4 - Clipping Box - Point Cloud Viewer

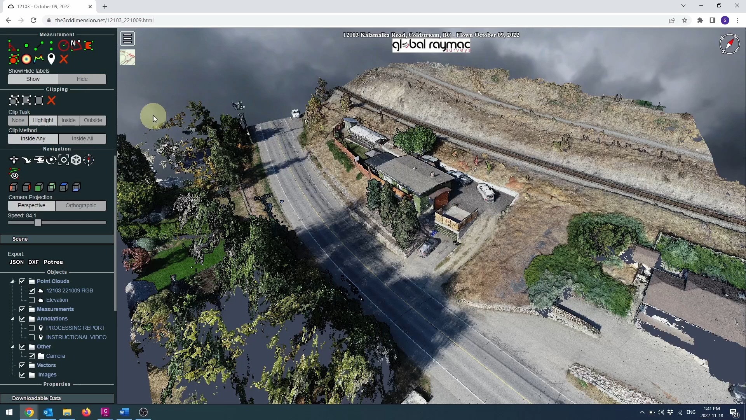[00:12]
I've found the easiest way to make a clipping is using the volume clip tool.
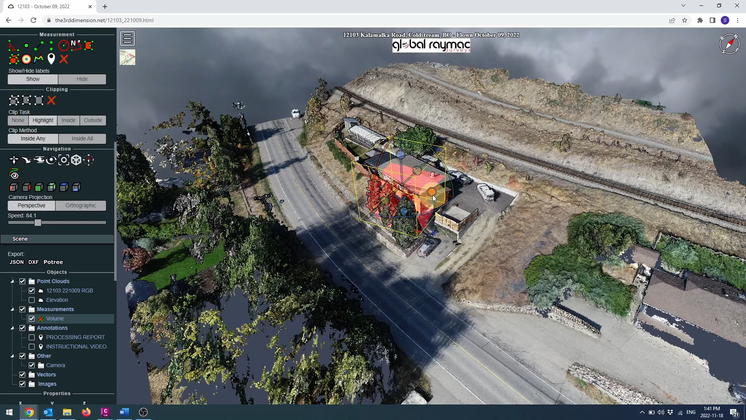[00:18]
First make sure your clip task is set to highlight. Then select the volume clip tool. Place a highlighted box over the area of interest and adjust the grips as needed.
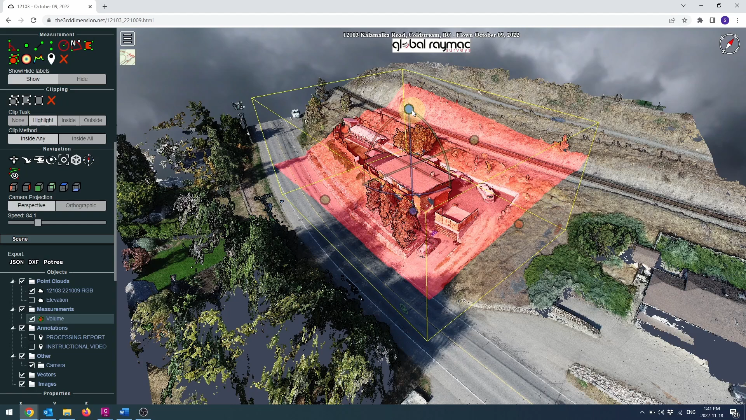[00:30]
The box can be scaled, moved, and rotated on each axis independently. Once you have the area you want, you can click the inside button and all
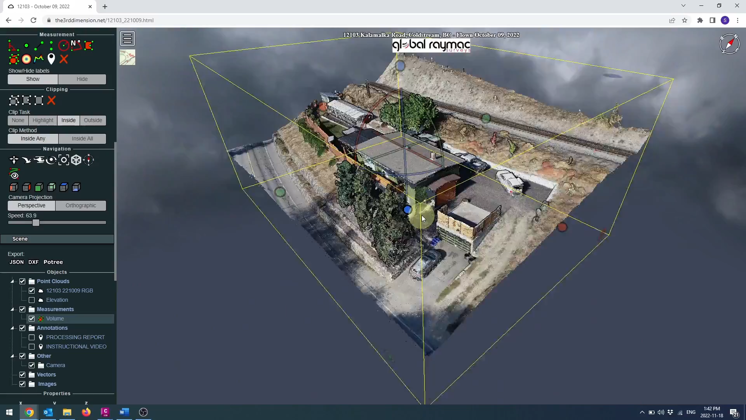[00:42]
points outside of the box will temporarily be hidden. The grips can still be manipulated to add or exclude additional points.
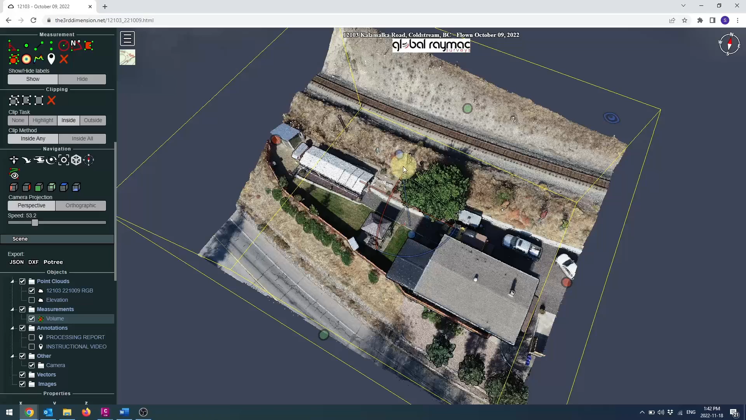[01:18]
To view the area of your selection with the lowest elevation,
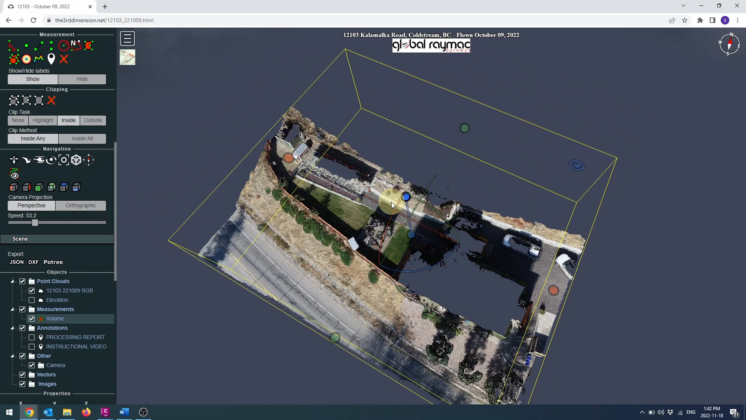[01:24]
grab the blue grip and drag it down until all of the points disappear. As you slide it back up, the points with the lowest elevation will be shown first. This can be handy to model rising floodwaters for example. Adjust the grip as desired to display the target elevation.